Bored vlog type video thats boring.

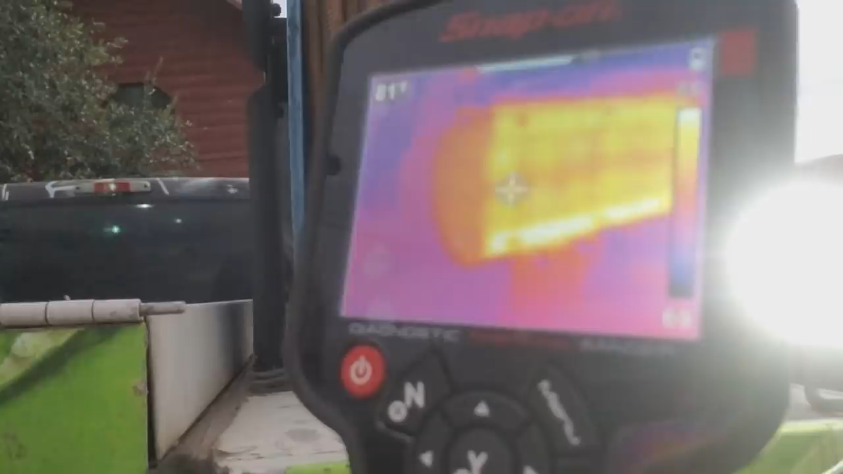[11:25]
know see that when all 12 of them are working do that see how many amp difference uh put out i'm going to buy a lux meter which is a